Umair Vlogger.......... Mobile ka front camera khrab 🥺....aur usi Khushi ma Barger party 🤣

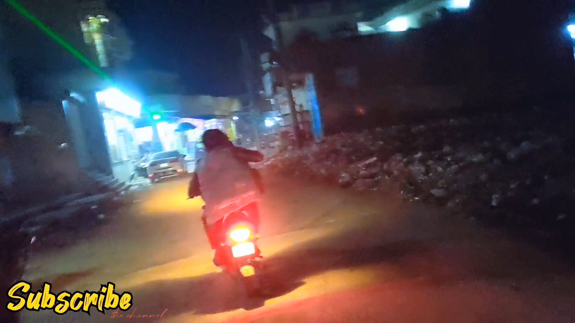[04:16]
स्टार्टिंग में जो है ना 2-2 फुट के टोए टोए पड़े हुए हैं, जिसके अंदर चिकड़ बिकड़ बहुत बहुत ज्यादा है।